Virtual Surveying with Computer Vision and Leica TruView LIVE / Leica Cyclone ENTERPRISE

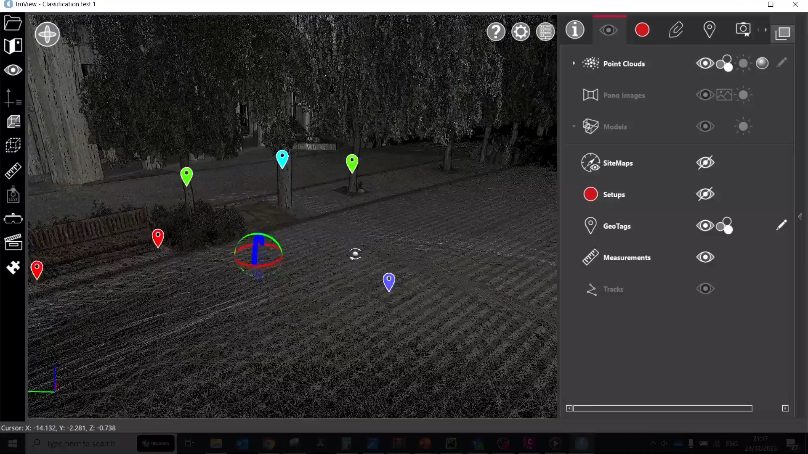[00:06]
Building on my previous tutorial on artificial intelligence tools for custom object detection based on reality capture data,
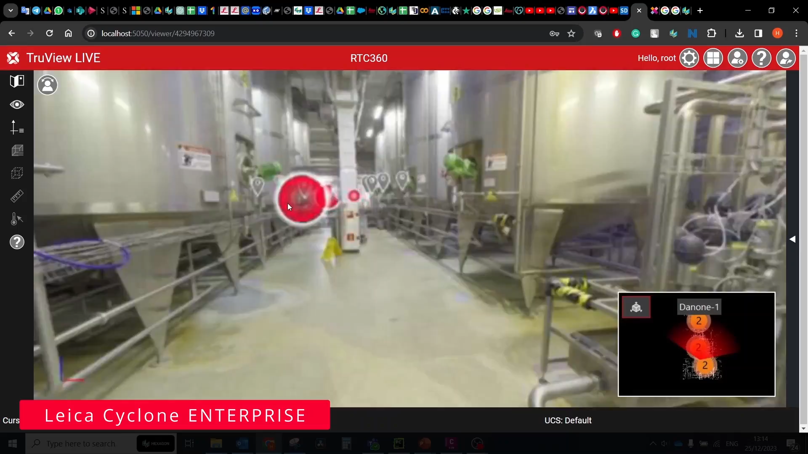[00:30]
If you're not familiar with Leica Psycho Enterprise,
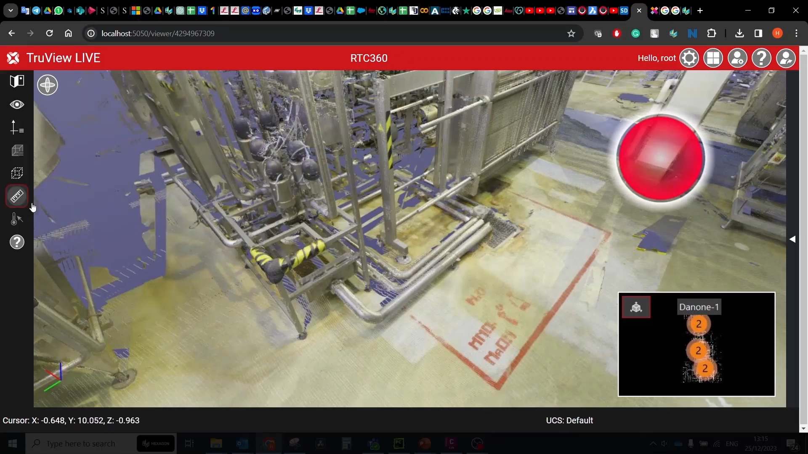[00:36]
it delivers a simplified management and collaboration platform powered by LeicaJSystem Jetson Technology,
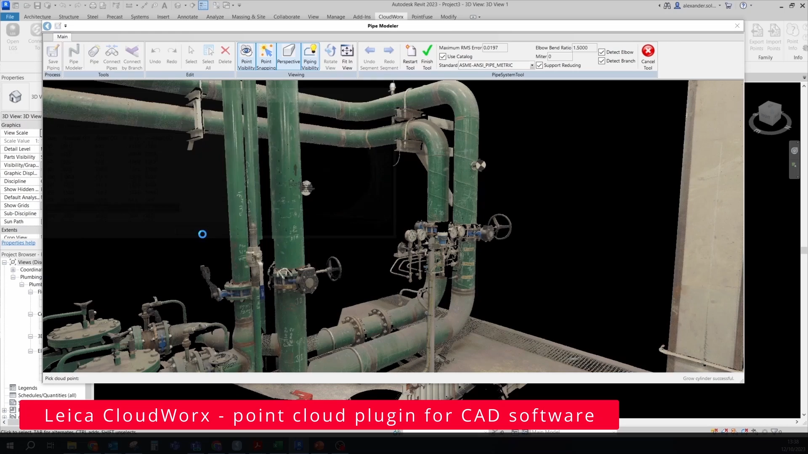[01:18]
Interoperability with all major CAD products from Hexagon, Autodesk, Bentley and others via Cloudworks and Jetstream powered by technology,
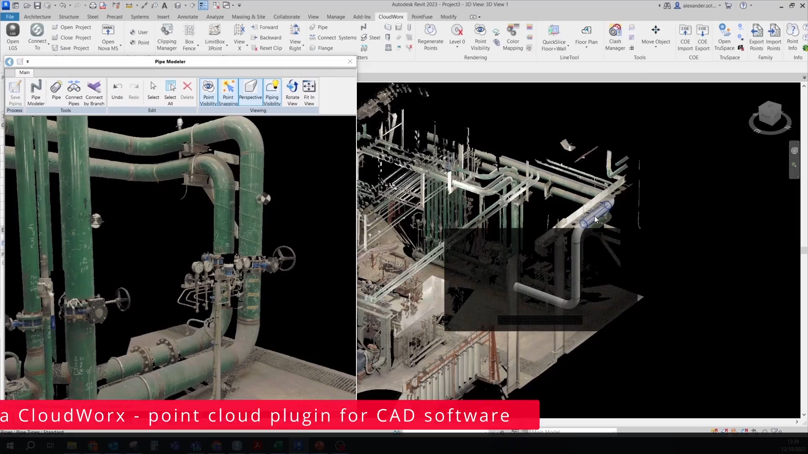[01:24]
delivering rich reality capture-based feature extraction and analysis workflow.
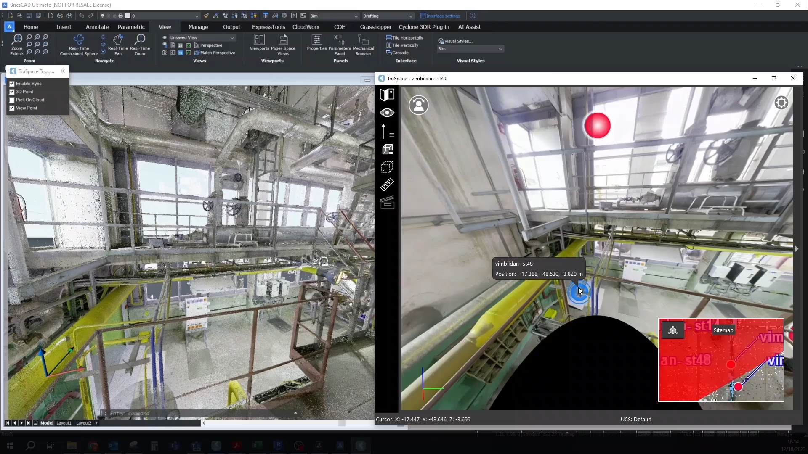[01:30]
My favorite advantage of this server-based approach is that you can store all your vast amounts of data
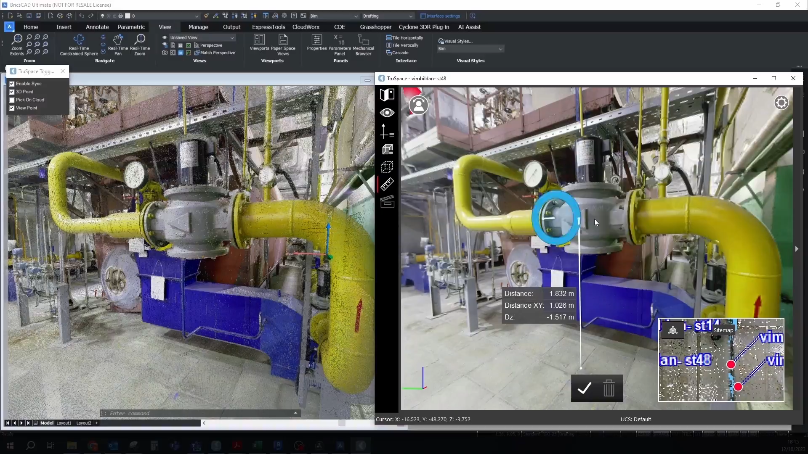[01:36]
in a single space and access it easily through your browser desktop viewer or CAD software without downloading it.
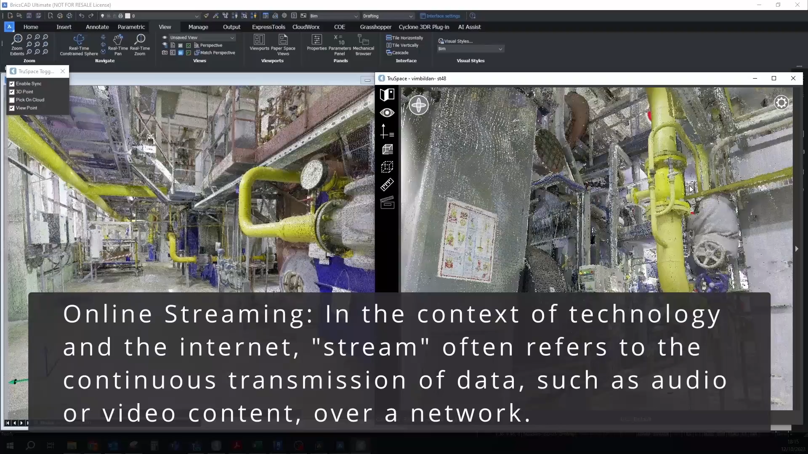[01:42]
The Jetstream technology streams the data directly from the server to your device.
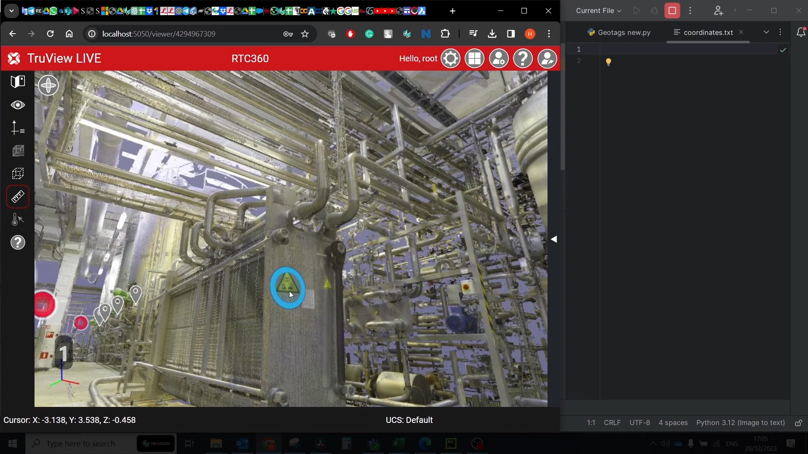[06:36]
Of course, you can change these namings or assign another hotkey, just make sure that these keys are not already in use by defaulting the software.
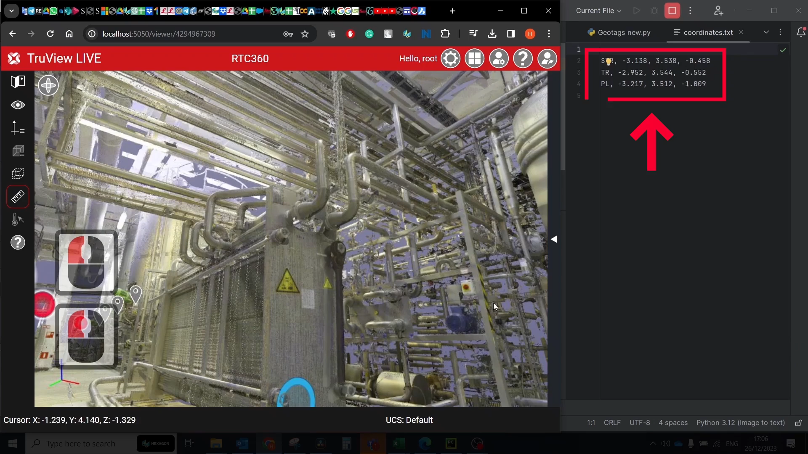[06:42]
To understand which points were extracted,
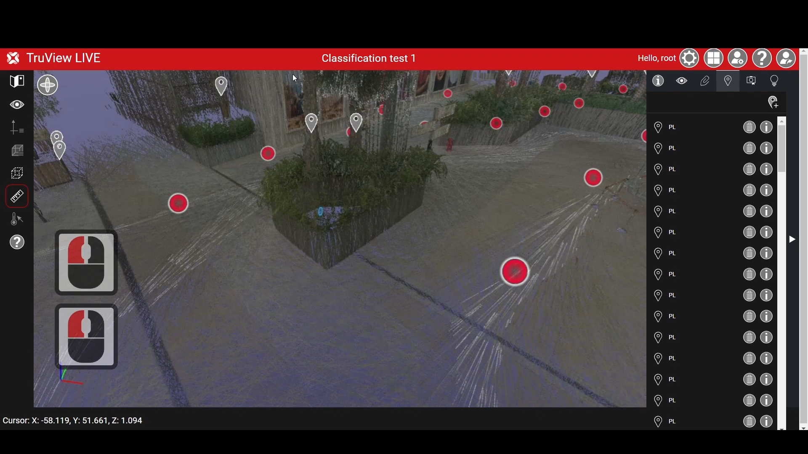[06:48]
I decided to create another script that will generate a geotech at each extracted point.
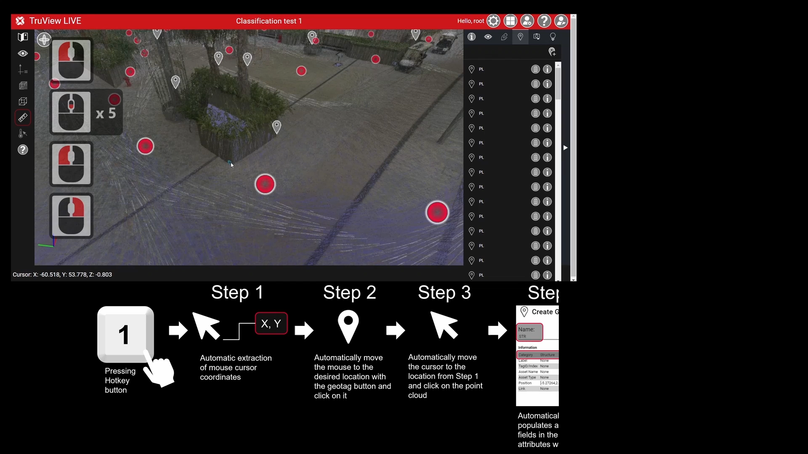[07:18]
including running external script FindPUI and interacting with specific areas of the screen.
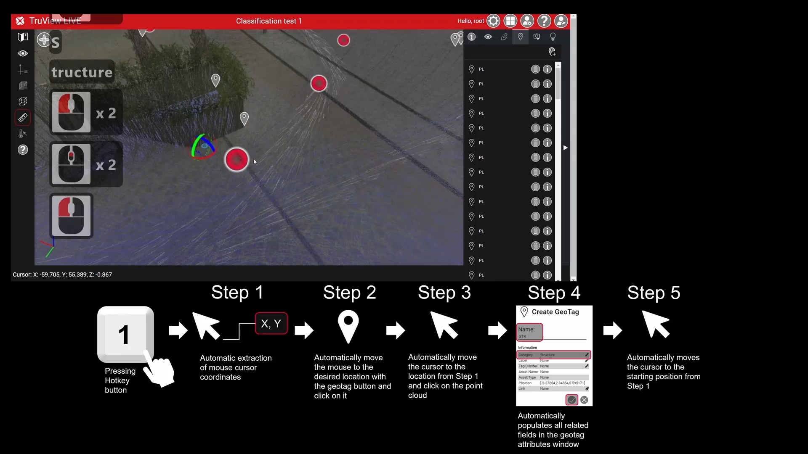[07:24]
The script is set up to be responsive to specific hotkeys and demonstrates basic automation capabilities.
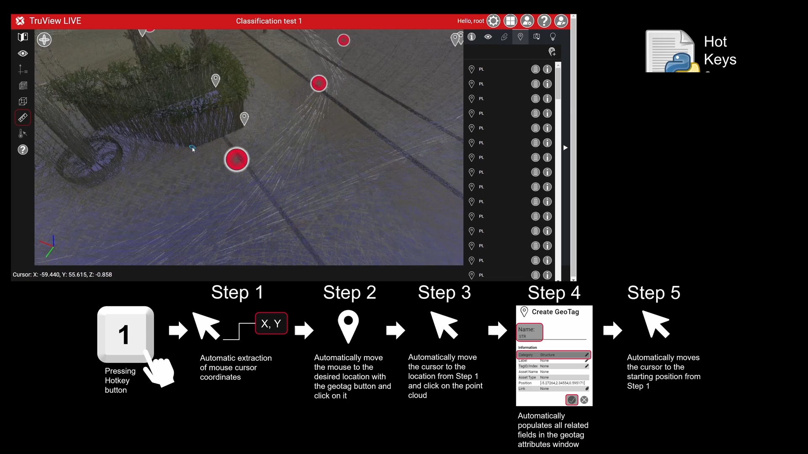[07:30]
The FindPUI script performs image text-to-text conversion. The hotkeys 3PUI script is in charge for hotkeys. Note that the script relies on specific screen coordinates and you may need to adjust them based on your application and user interface.
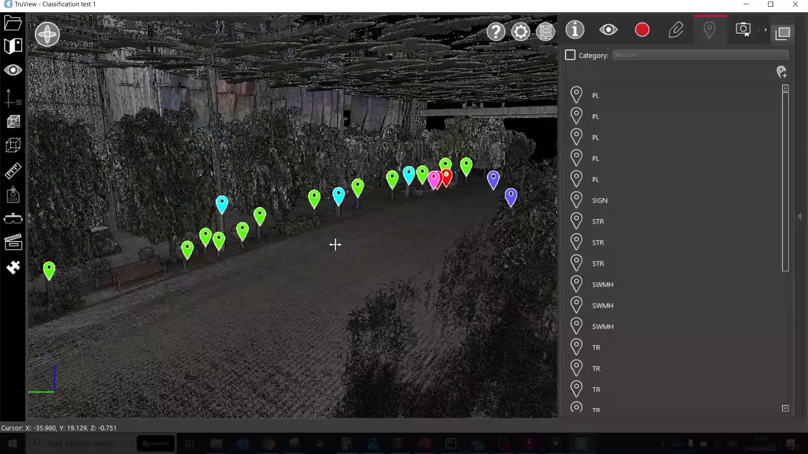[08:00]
Point coordinates can be extracted in 3D point cloud view or in image panoramic view.
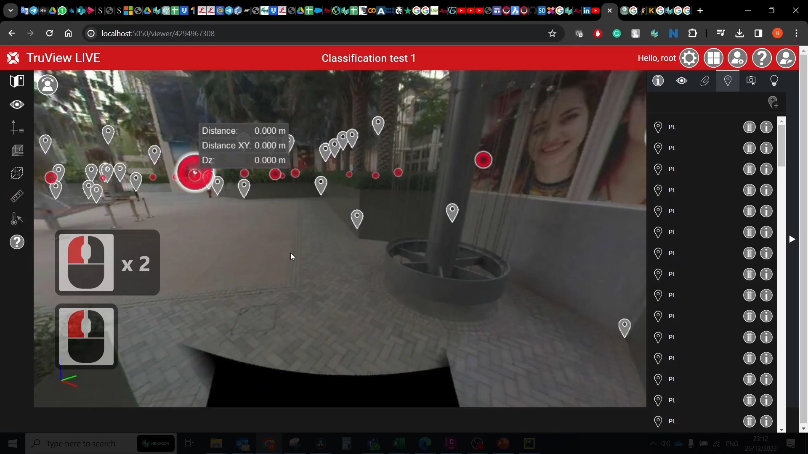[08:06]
The text file is generated simultaneously, so after finishing,
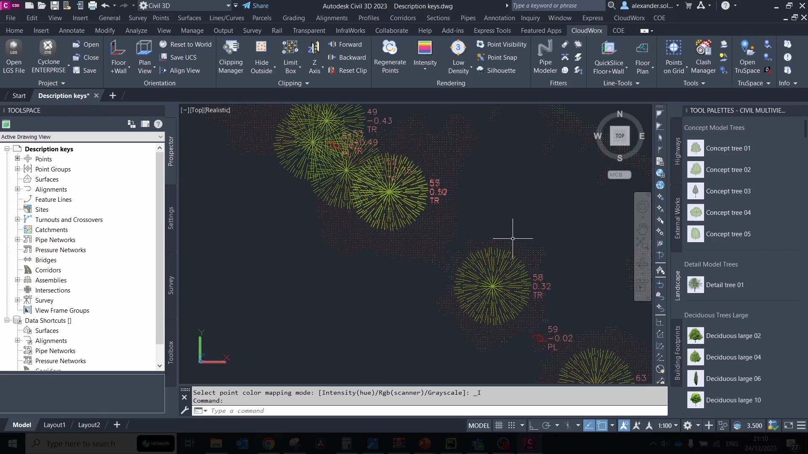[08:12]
you can import it into your CAD software and all icons will appear automatically.
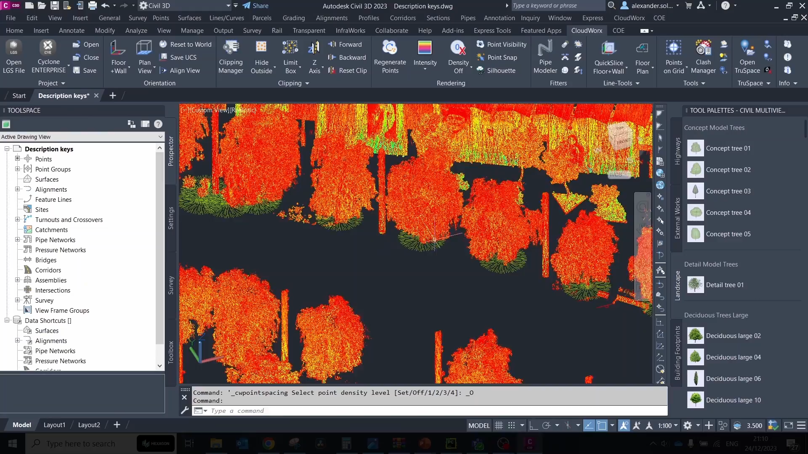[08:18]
You may ask, why this is needed if I can just import a point cloud into my CAD